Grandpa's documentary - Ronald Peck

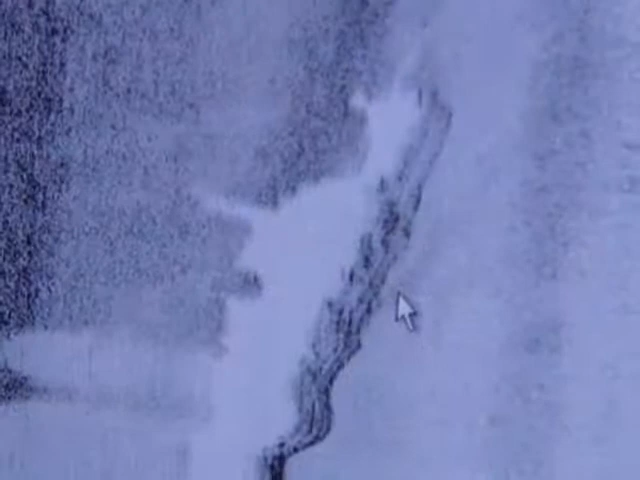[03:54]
All of this works because the way sound waves travel underwater.